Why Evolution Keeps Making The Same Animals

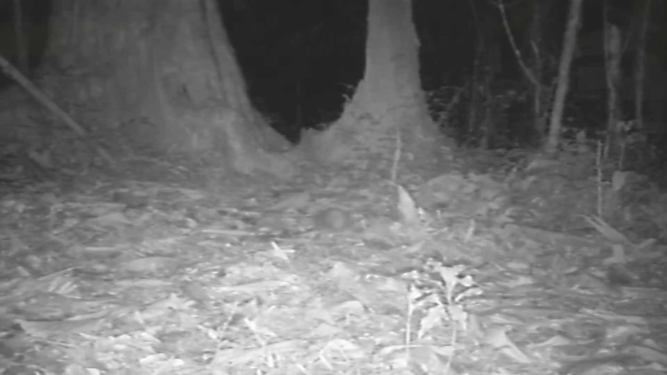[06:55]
has the same diet, snuffling around at night for insects and other invertebrates, and the same habitat preferences, from forests to gardens.